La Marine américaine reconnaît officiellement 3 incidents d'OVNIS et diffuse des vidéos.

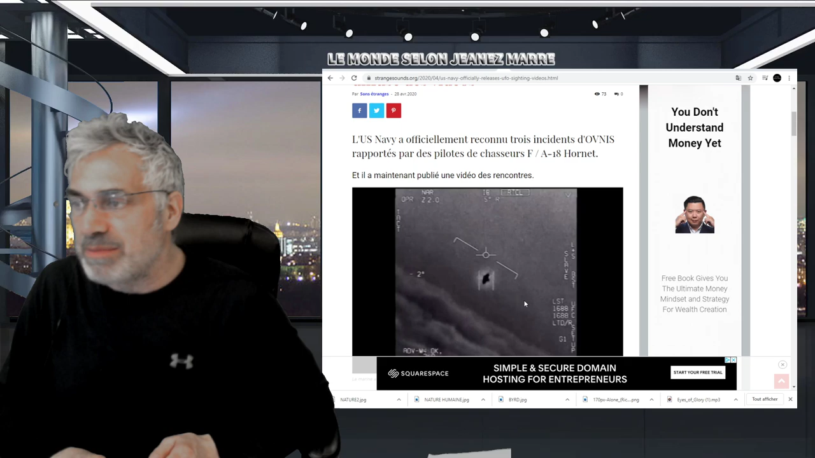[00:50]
a officiellement reconnu trois incidents d'OVNI rapportés par des pilotes de chasseurs F-18, Ornette. Ils ont maintenant publié une vidéo des rencontres. Les vidéos publiées sont étiquetées F-L-F-L-I-R, Go Fast et Gimbal.